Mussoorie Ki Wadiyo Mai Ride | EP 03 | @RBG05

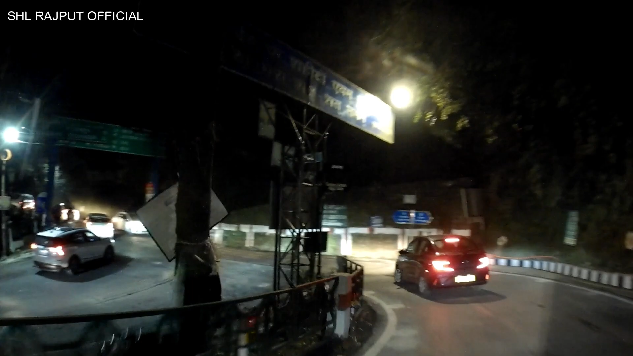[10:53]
और यह उपर को जो इससे हम आ रहे हैं यह चला गया
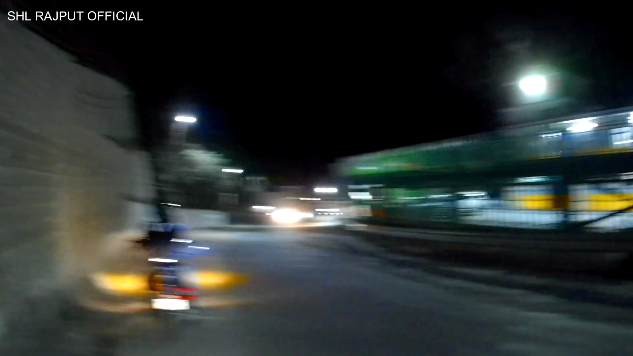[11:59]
मैं आपको ब्रीज सा दिखेगा यहां से अंडर ग्राउंड वहां पैट्रोल पंप